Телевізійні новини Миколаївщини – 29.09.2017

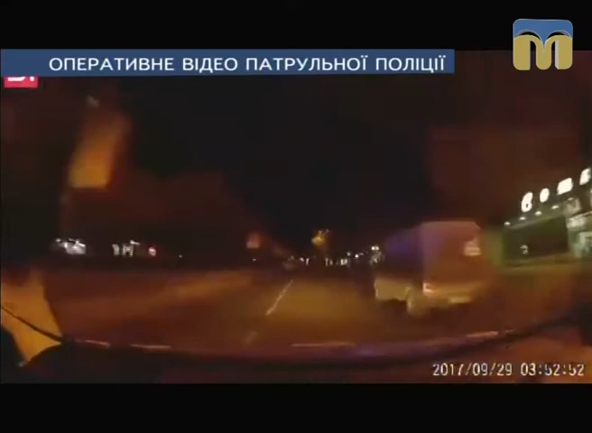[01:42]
Сьогодні близько 4-ї години ранку співробітники патрульної поліції помітили мікроавтобус, який рухався по проспекту Центральному від вулиці Московської в сторону 3-ї Слобідській з вимкненим світлом фар. Патрульні погучномовці попросили зупинитись, на що водій мікроавтобуса не відреагував, почавши прискорюватись.